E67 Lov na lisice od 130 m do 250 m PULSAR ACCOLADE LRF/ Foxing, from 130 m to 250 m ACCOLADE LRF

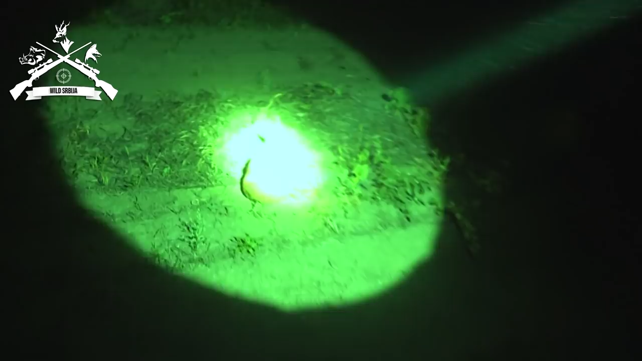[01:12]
Do you see them? No! What are you doing? No!